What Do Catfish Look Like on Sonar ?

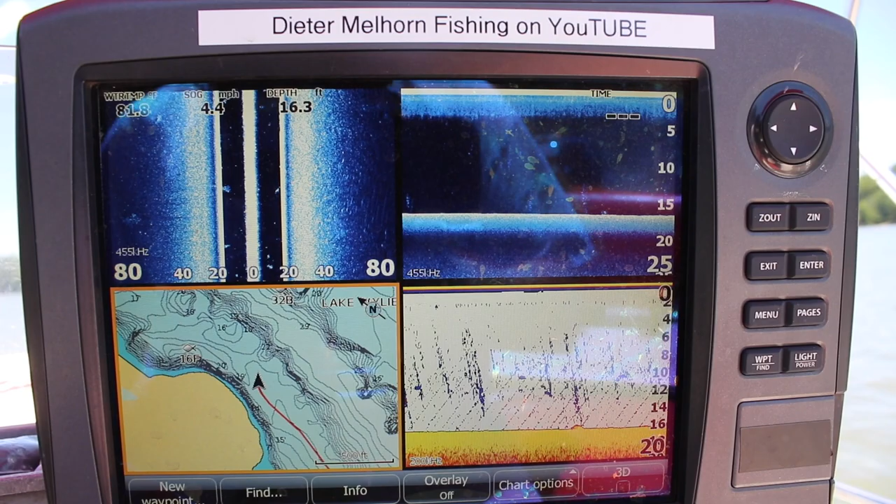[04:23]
On screen: depth 16.3 ft, speed 4.4 mph
It's either going up or it's going down. And the way you know that is by the numbers up here are low 18, 19. Down here they're high 28, 29. So it's going downhill right there. And you'll see in a second it'll start to drop off as we get close to it. Now one thing to keep in mind on these maps sometimes
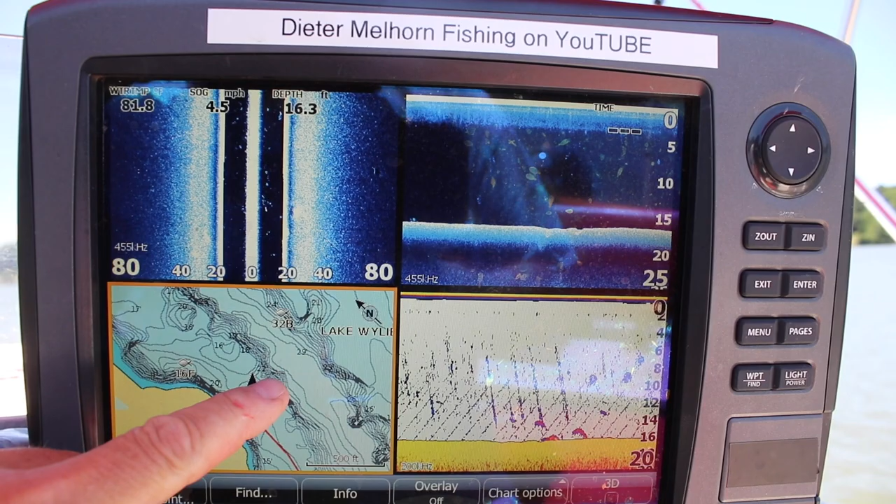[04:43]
On screen: depth 16.3 ft, speed 4.5 mph
there's a little anomalies here that may or may not be there. And that has to do with the way the lake was mapped and the actual boats that were doing the mapping and what they saw and didn't see. Whenever they don't go over something the computer kind of interpolates it and fills it in. And there's some places on some of these maps where there looks like there's a dam. There's not one. Those kind of things. So this here, that's a fish. That's definitely a fish that's suspended. That right there you can see it right there in that solid dot.
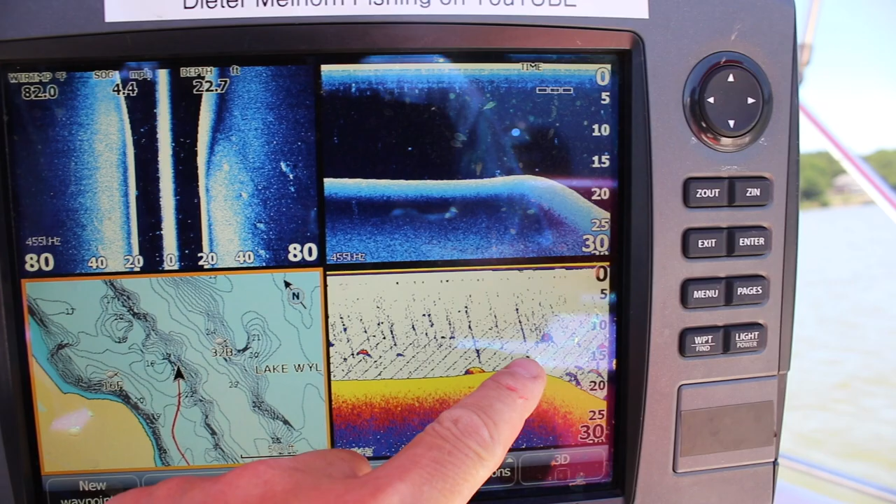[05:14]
On screen: depth 22.7 ft, water 82.0°F, speed 4.4 mph
There's one right there. This is right on that ledge. Boom. And we're rolling down into the channel right here. I'm going back to throttle down just a little bit. Boom. There's a fish.
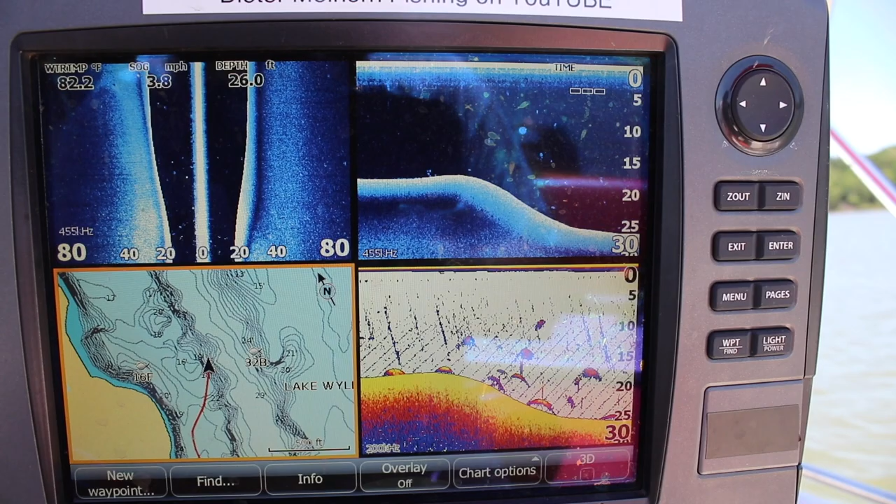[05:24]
On screen: depth 26.0 ft, water 82.2°F, speed 3.8 mph
You can see it real clear. It's right there. Suspended fish. There's another one right up there above it. A little pot of bait with a fish next to it. That's kind of what you're looking at there.
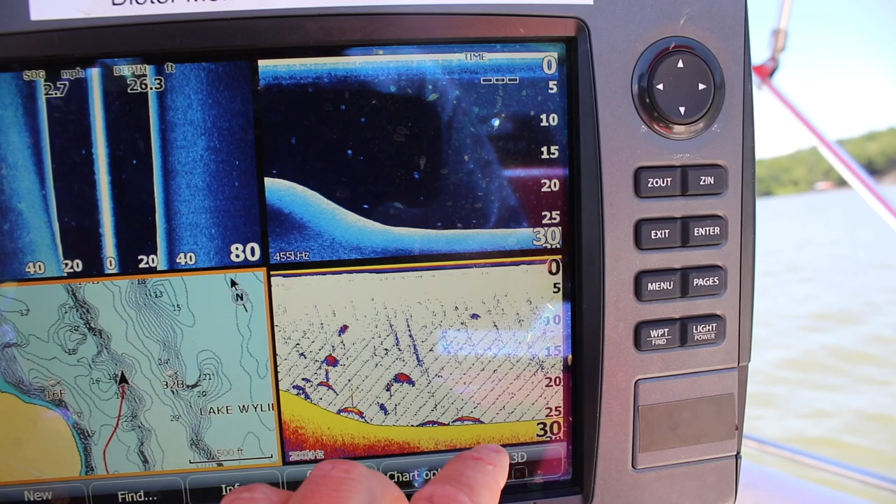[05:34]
On screen: depth 26.3 ft, speed 2.7 mph
These here are most likely catfish. Kind of their kind of signature. You can see those two right there.
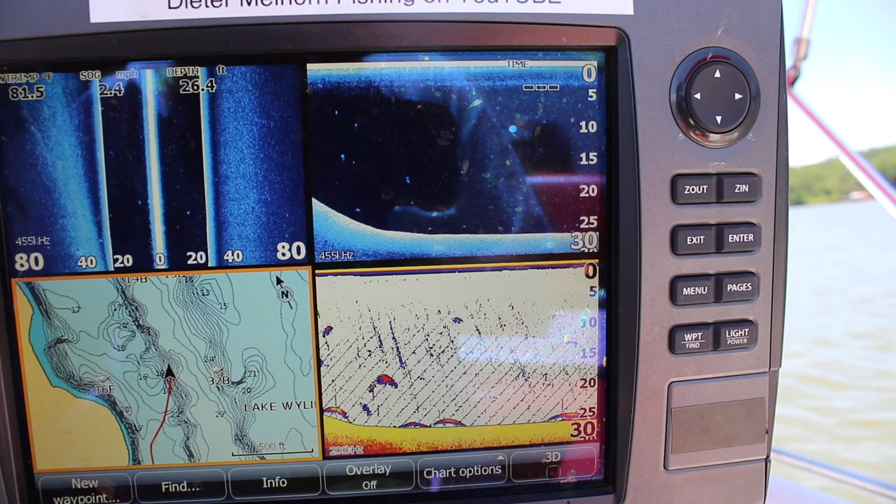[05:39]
On screen: depth 26.4 ft, water 81.5°F, speed 2.4 mph
A lot of that stuff was hanging out along the channel. And you notice we're into just coming down into the channel now.
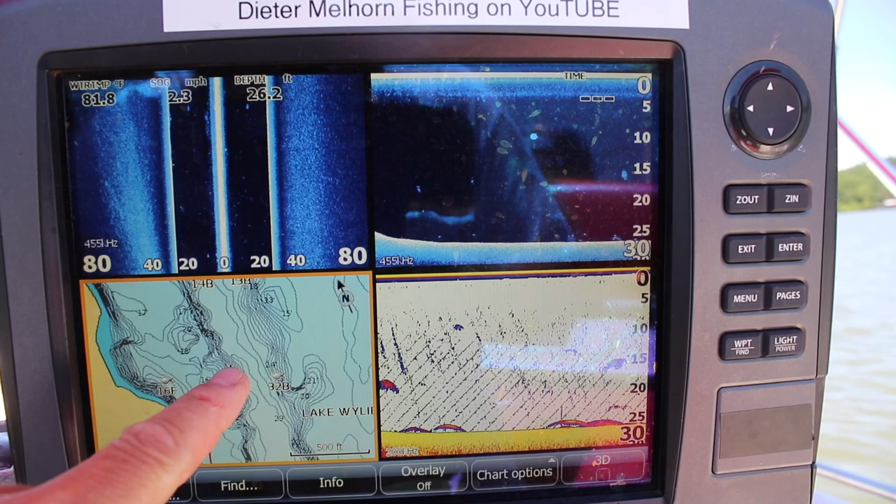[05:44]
On screen: depth 26.2 ft, water 81.8°F, speed 2.3 mph
Boom. There's some there. A little pot of bait up here. You can see that they're corresponding on that screen. And that's kind of what you're looking at. Now some of you don't have down skin. You don't have to have it.
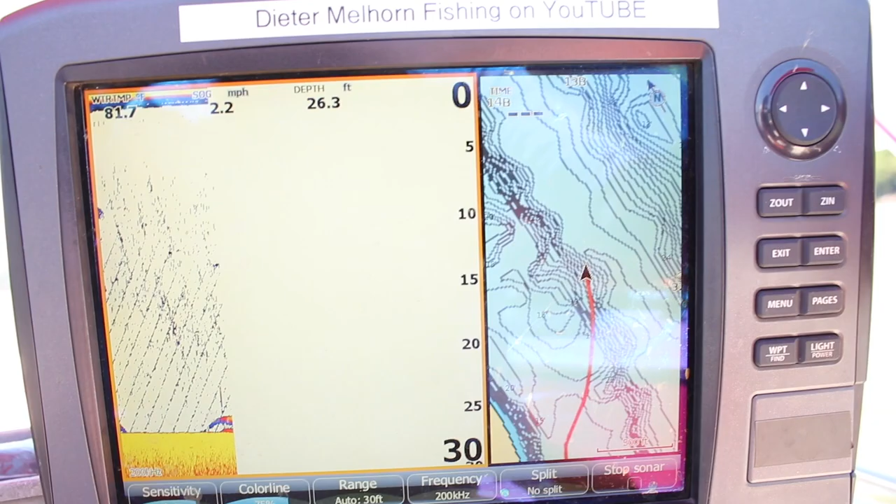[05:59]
On screen: depth 26.3 ft, speed 2.2 mph
You can still tell all this stuff fairly, very clearly on a regular traditional sonar screen. These are fish. That's most likely a good fishable fish. Something you'd be happy to be with. Not going to call it huge. But you know probably something. 8, 10, 12, 15 pounds. Just depending on where they're at. How far they're off the bottom. What they're doing. You know your signature is going to look different. Maybe we'll see one that's really, really, really big. We'll see what's happening here. But you notice we're getting into the middle of the river channel here.
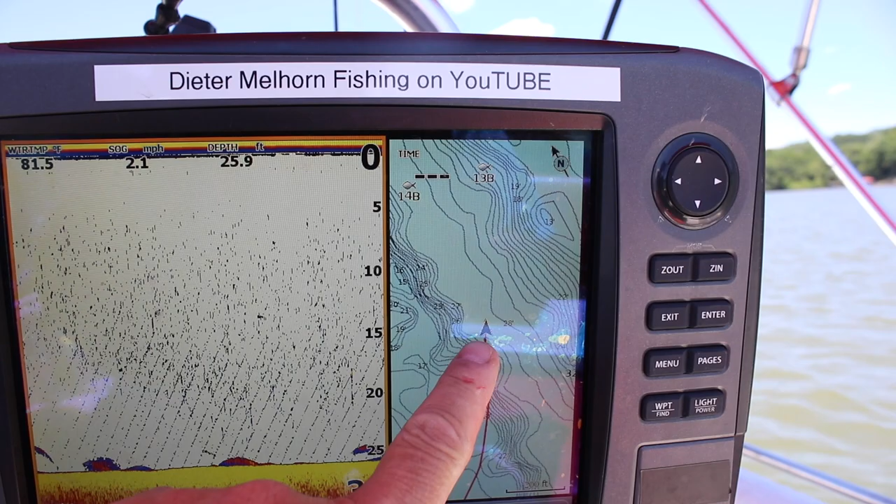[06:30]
On screen: depth 25.9 ft, water 81.5°F, speed 2.1 mph
This is kind of a steep slope on this side. Over here it kind of gradually slopes up. And it's it won't come up as steep. And fish, if they're drawn to structure, may not be drawn to this bank as much. Just because it's not as steep. A lot of times when they're hanging on structure they like something really, really steep.
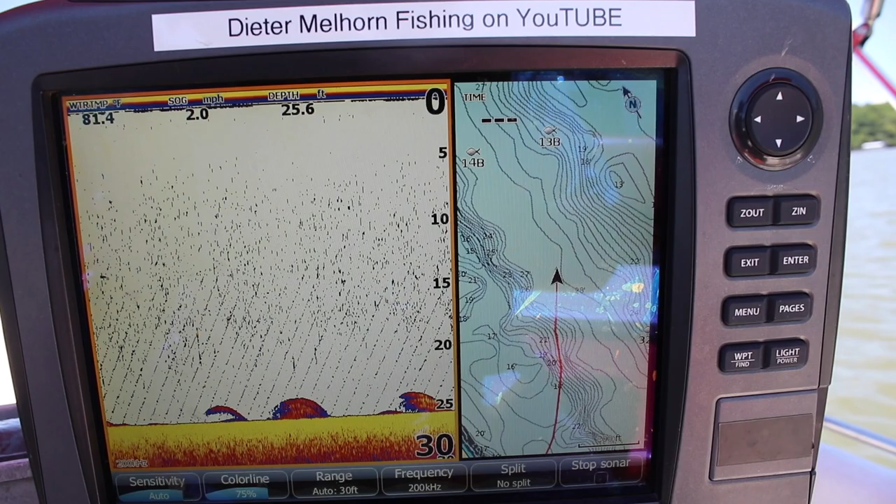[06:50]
On screen: depth 25.6 ft, water 81.4°F, speed 2.0 mph
Here's some more stuff that I'm betting is fish. I kind of came back over to the screen just to let you look like it. That definitely is. That could be fish stacked on top of each other.
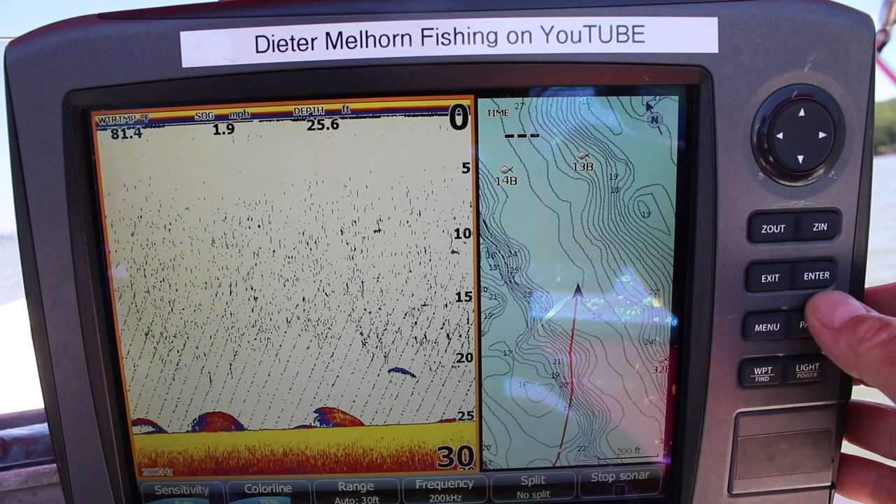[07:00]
On screen: depth 25.6 ft, water 81.4°F, speed 1.9 mph
One of the cool things about the structure scan is, it kind of gives you a much clearer picture. And yeah, it looks like there's several fish that are kind of stacked on top of each other. Could be perch. That would be my guess. Now this here, that's most likely a catfish or a carp.
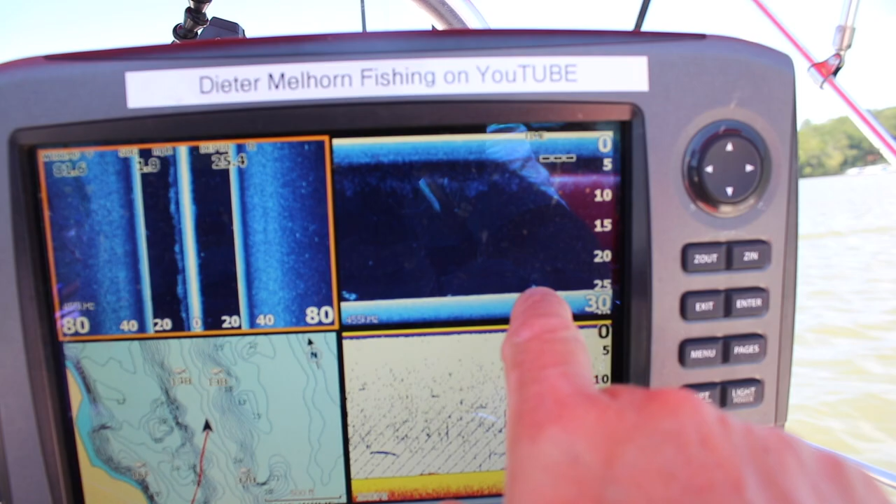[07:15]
Larger signature. You can see it up there. Pretty good dot.
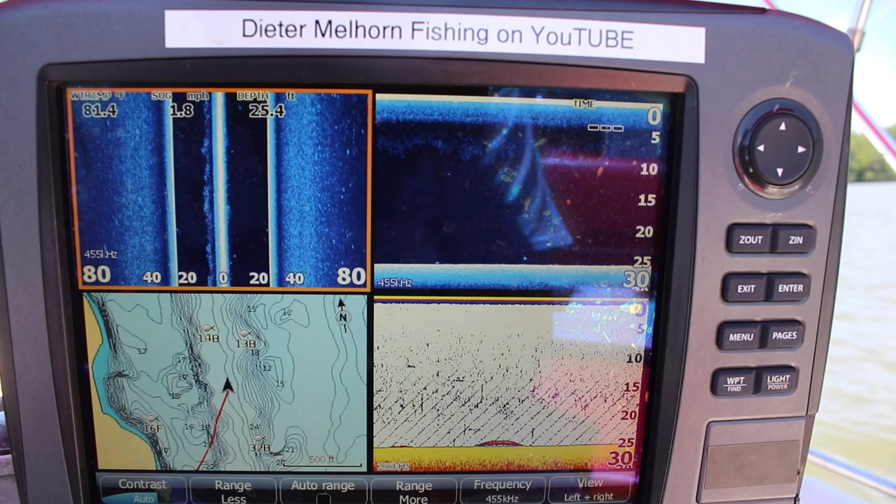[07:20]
On screen: speed 1.8 mph
My money's on the catfish right there. Now you notice we're in the dead center of this river channel now.
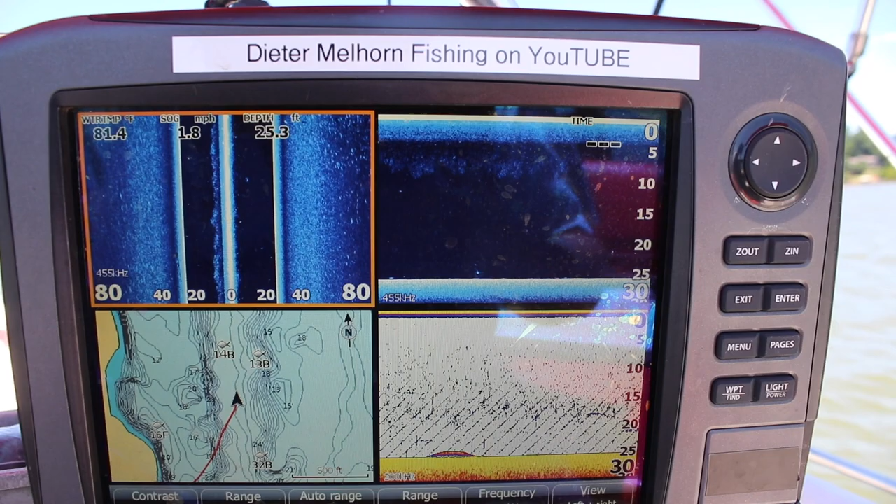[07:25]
On screen: depth 25.3 ft, water 81.4°F, speed 1.8 mph
Not as much stuff. Not as much as we saw on the edge.
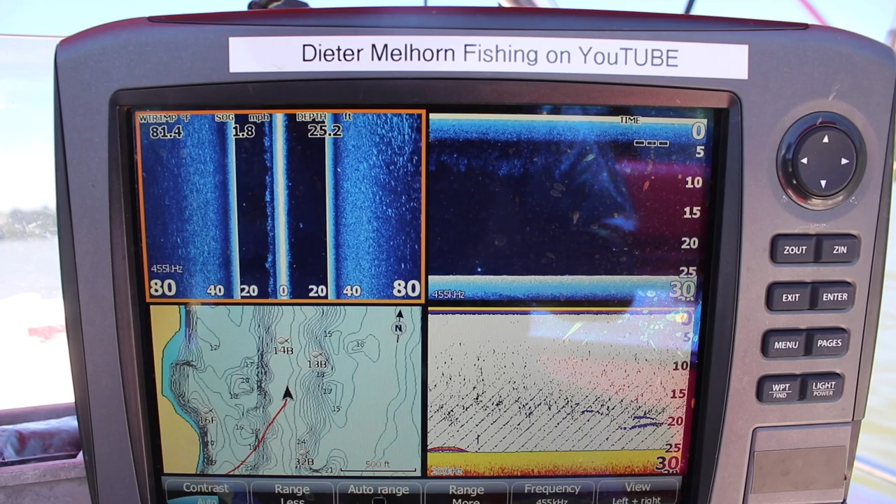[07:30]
On screen: depth 25.2 ft, water 81.4°F, speed 1.8 mph
We're gonna run back over this edge. I'm gonna stay away from this sloping edge right here.
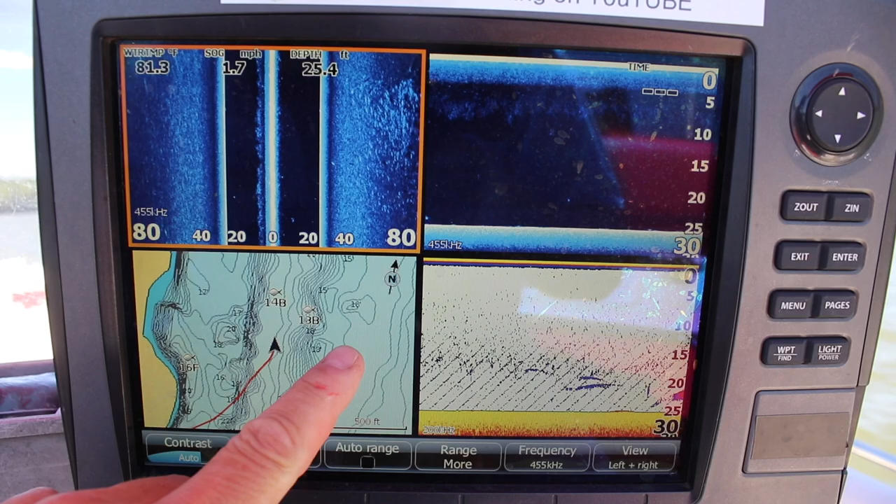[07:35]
On screen: depth 25.4 ft, speed 1.7 mph
I'm gonna stay away from that. I'm gonna run over here to this steep stuff.